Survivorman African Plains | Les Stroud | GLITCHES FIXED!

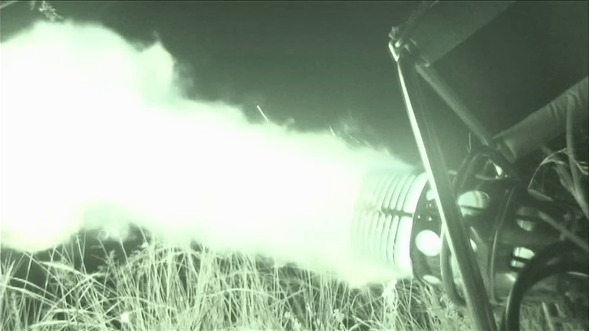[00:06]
That'll keep a leopard or two away from me tonight.
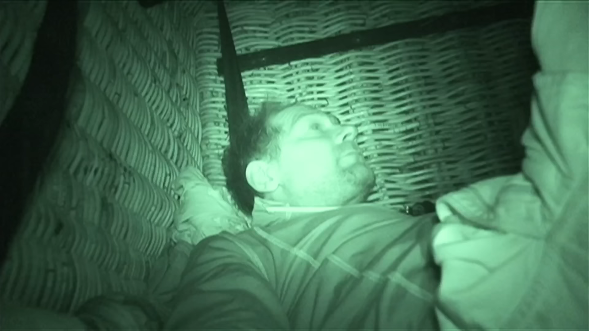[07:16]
It's like being in a little wicker home right now. Probably the most comfortable I've ever been surviving.
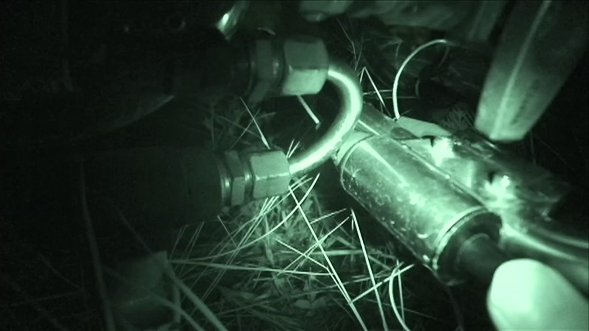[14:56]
there we go. There we go.
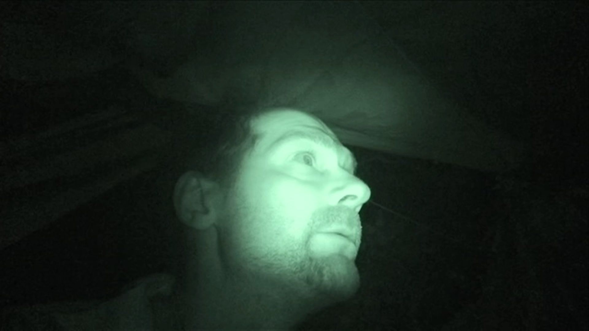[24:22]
Okay Now there's two of them
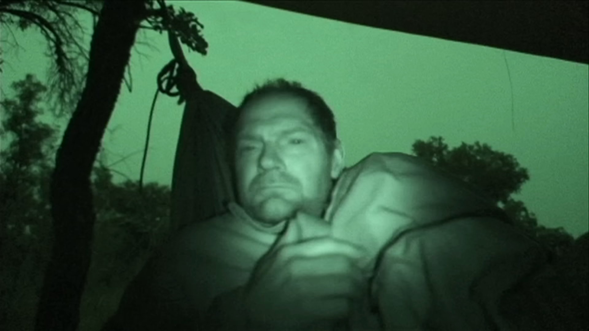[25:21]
This is how I slept This is how I slept
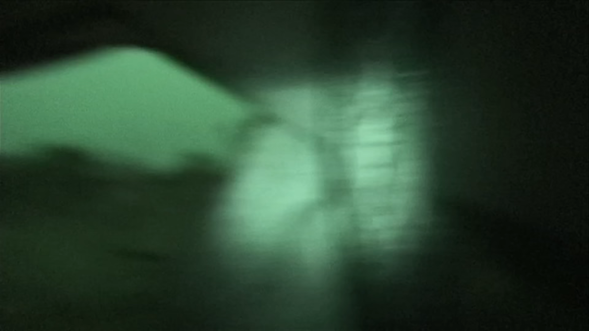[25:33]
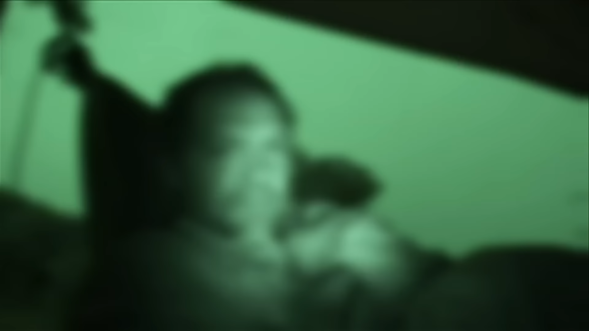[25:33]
The wool blanket I took off of the hot air balloon Believe it or not I got a bit cool I took the bottom part of my pant legs off and then I got too cool at night Go figure I should be moving on today We'll see We'll see how the rain holds out
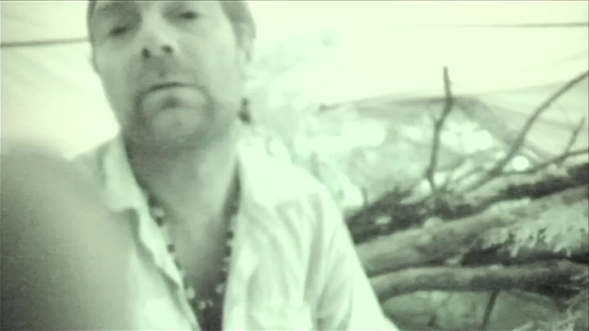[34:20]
I think he's cooked actually when he's this small he could probably just eat shell and all but I will go for the legs
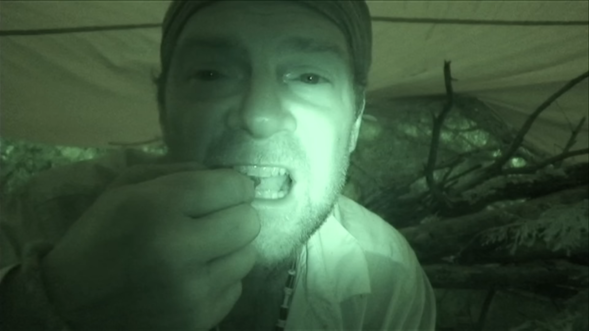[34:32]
a little sandy but good
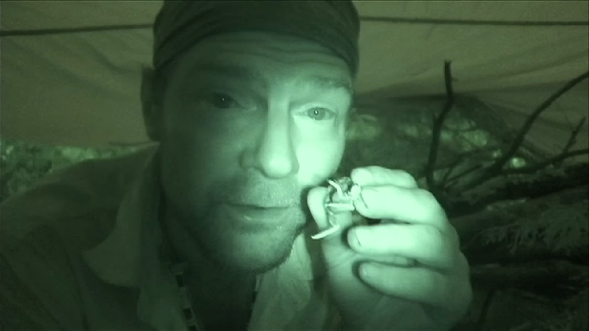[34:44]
I never thought I'd eat fresh crab while surviving in Africa when you're this hungry everything tastes good no I'm just eating the shell my claws everything